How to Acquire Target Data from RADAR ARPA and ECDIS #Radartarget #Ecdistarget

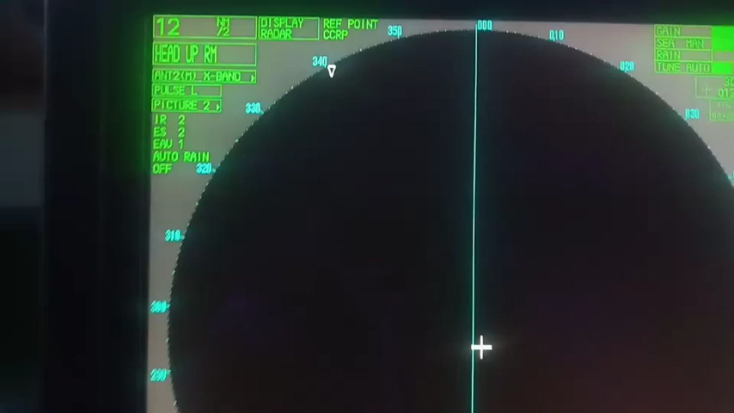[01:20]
Meron ng data, meron ng target. Ang gagawin na lang natin ngayon is paano
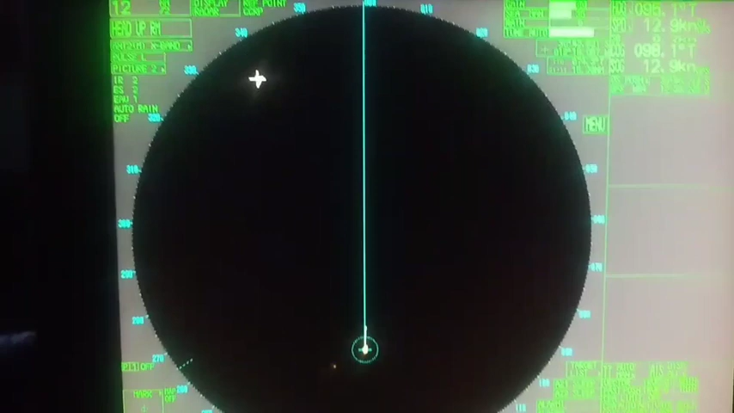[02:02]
Tutok mo lang yung cursor sa mismong target.
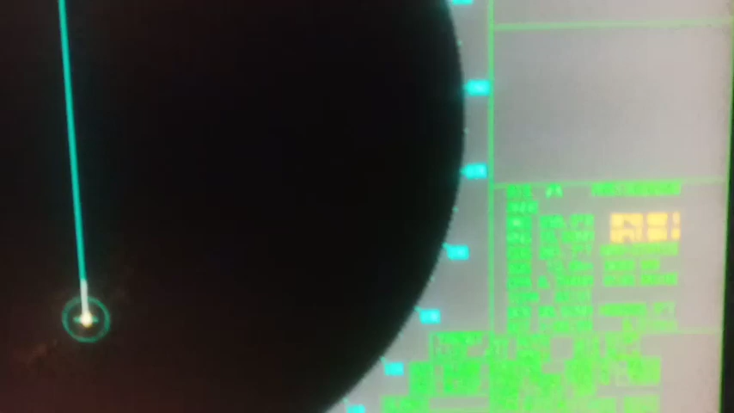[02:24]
So makikita mo sa kanan yung kanyang data sa target.
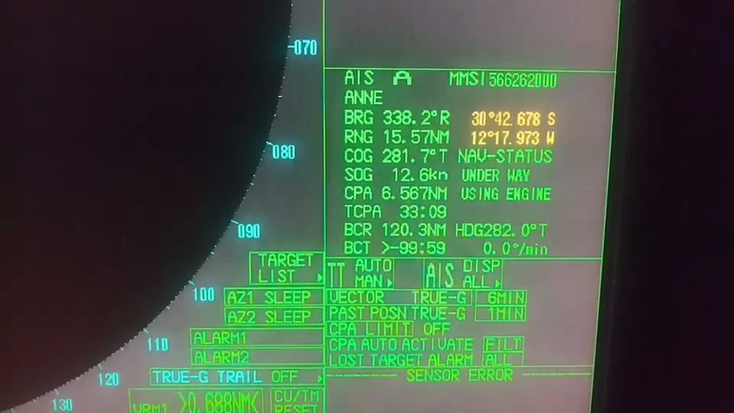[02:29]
So yun lang po ang pagkuha ng radar target.
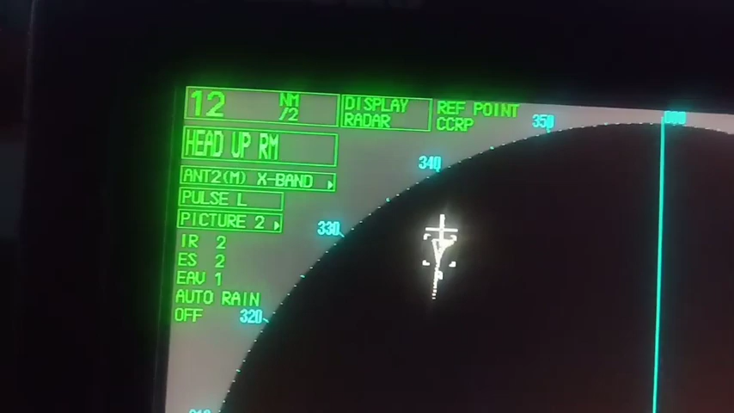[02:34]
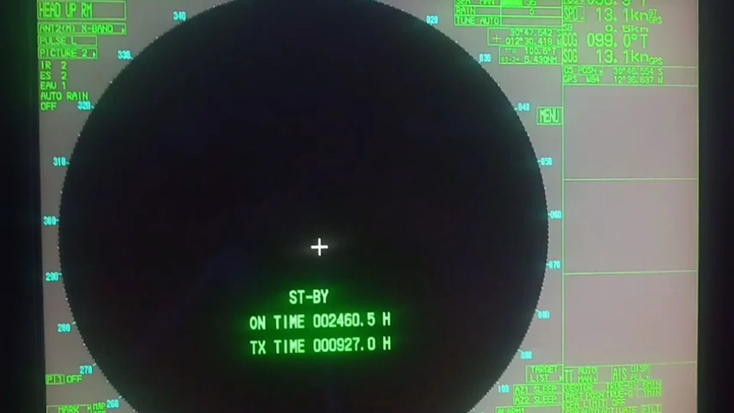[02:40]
Yung ating radar nga pala ay radar ARPA ito.
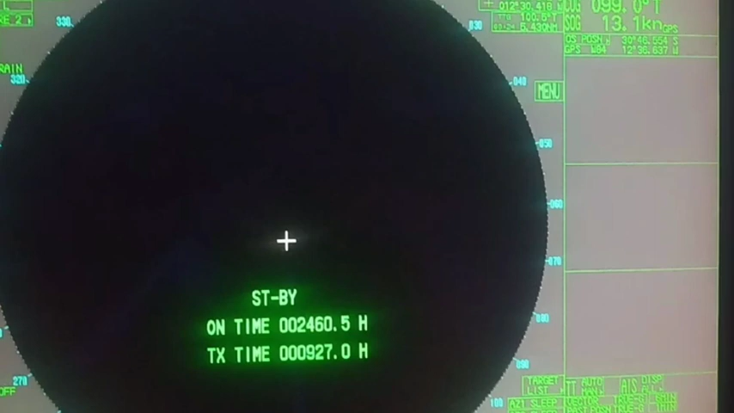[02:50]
So meaning multiple targets ang ating makuhaan ng data. Yung target naman na nakikita natin dito sa screen ay galing ito sa EIS.
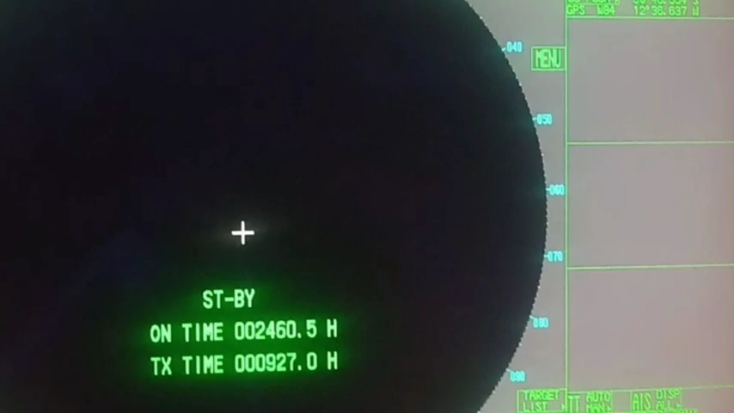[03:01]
Yung mga data niyan ay galing sa EIS. So ngayon, papakita ko din sa inyo kung paano kunan ng data yung ICDIS target.